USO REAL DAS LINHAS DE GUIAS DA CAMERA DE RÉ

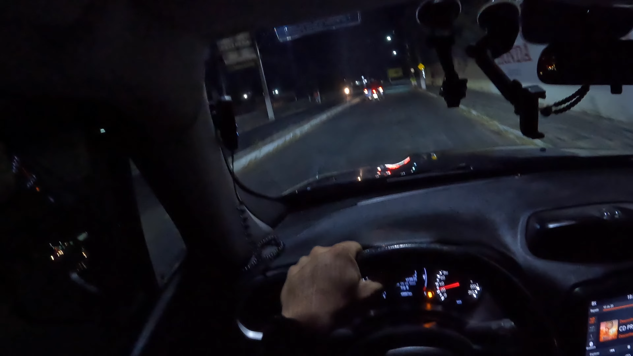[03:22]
um inscrito comentou né tem um tal de caça grilos né ainda tem essa loja placazinha legal acesa de noite ó falta 3 quilômetros para 50 mil
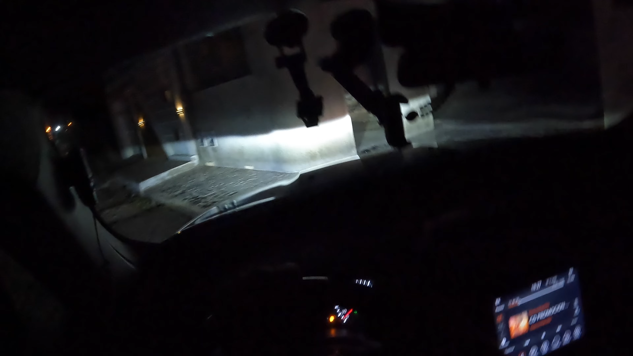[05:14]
a S10 tava um quarto do tanque não pode dar uma volta aqui baixa logo aí pessoal é aqui a entrada que eu queria mostrar vocês aqui na prática não sei se a encrenca tá pronta se não tiver pronta eu ó tem uma entradinha aqui
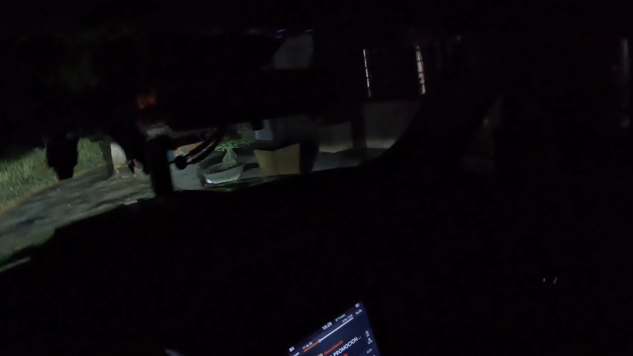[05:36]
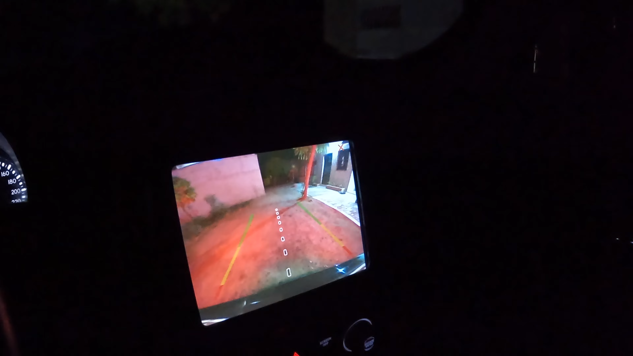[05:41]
bom 5 minutos de vídeo eu acho que a câmera pegou aí a entrada eu vou fazer aqui fake né fake